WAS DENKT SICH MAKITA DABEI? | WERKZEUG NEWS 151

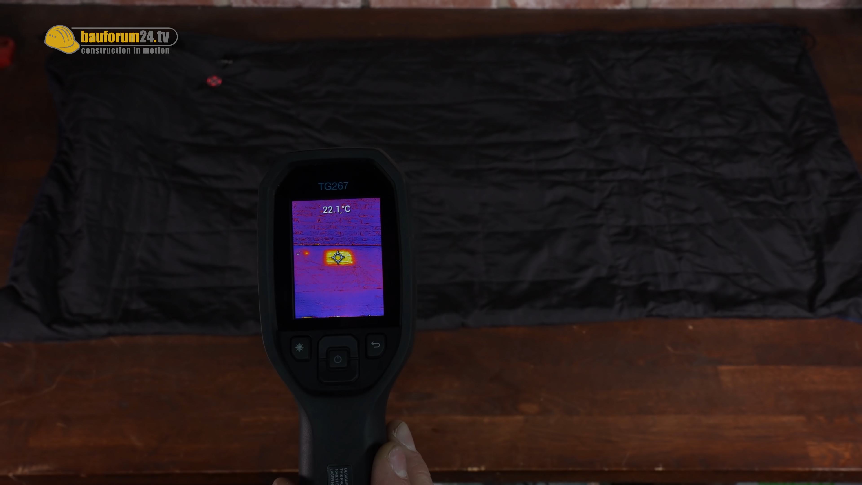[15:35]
On screen: spot 22.1°C
Und hier ist es halt so, dass es halt wirklich nur im mittleren Drittel, sag ich mal so, einfach dieses Gefloch zu finden ist.
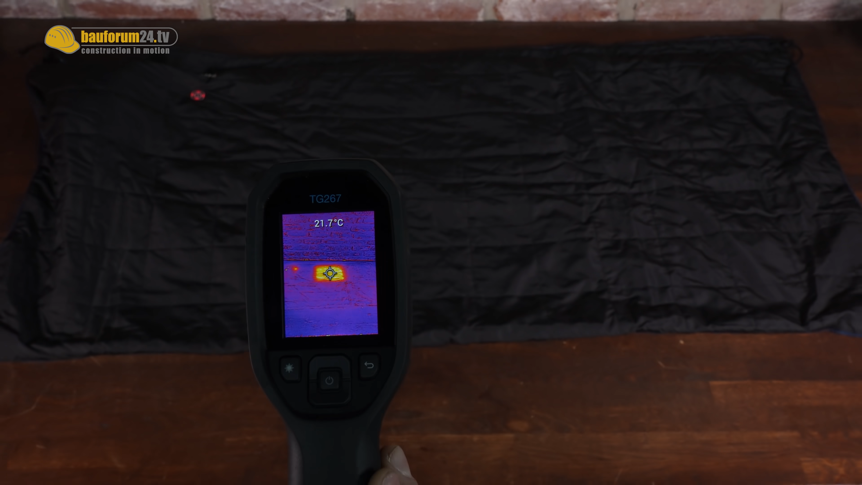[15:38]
On screen: spot 21.7°C
Wir haben euch mit der Wermobile-Kamera hier auch mal ein Foto gemacht und da seht ihr das, dass es im Prinzip eine krasse Mogelpackung ist.
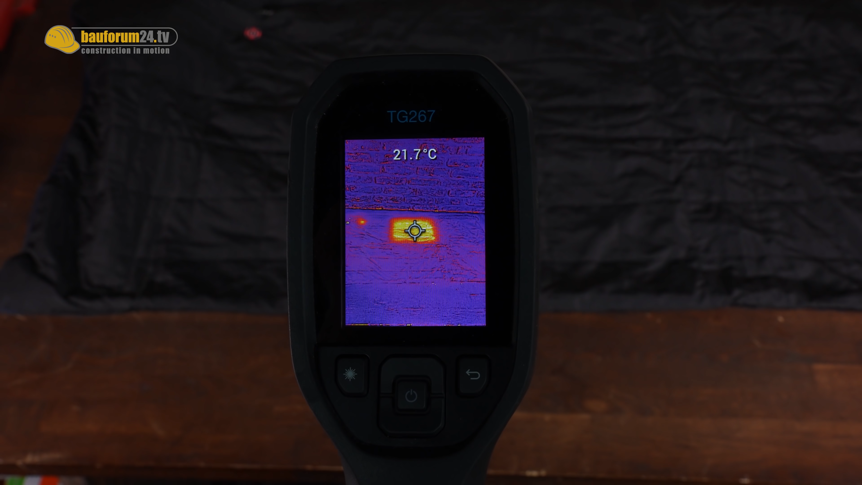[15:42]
On screen: spot 21.7°C
Hätte ich nicht gedacht. Und ich sehe den Sinn auch gar nicht,